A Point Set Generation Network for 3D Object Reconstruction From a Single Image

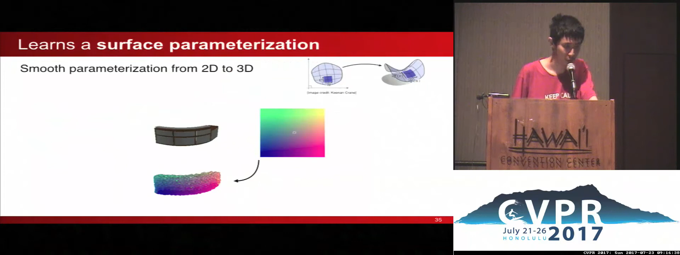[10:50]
which is actually a way to wrap or unfold an object into a plane. We measure the performance of our algorithm quantitatively,